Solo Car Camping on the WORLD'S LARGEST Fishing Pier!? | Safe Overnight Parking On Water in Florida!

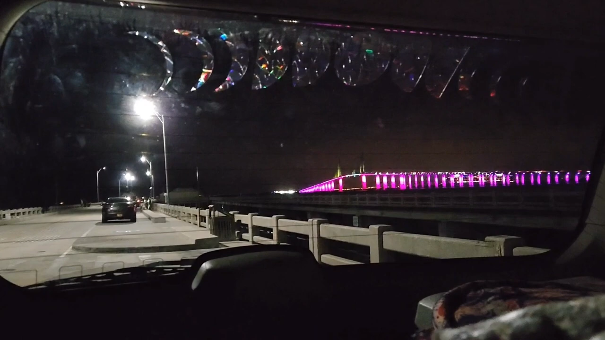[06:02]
I am loving the view out the back of Tara. How cool is that to watch? I'm just going to sit in here with the lights out for a little while and enjoy that until I'm ready for dinner.